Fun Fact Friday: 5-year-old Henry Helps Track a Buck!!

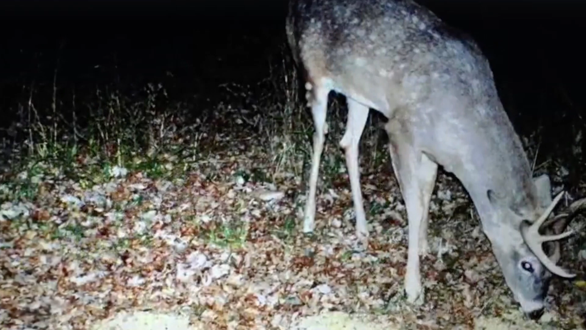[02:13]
But we actually had a case around Worthington at one of our test sites where we had a two and a half year old buck that is clearly still wearing his fawn spots. So if you ever see an adult deer still wearing its fawn spots, you have found something extremely rare.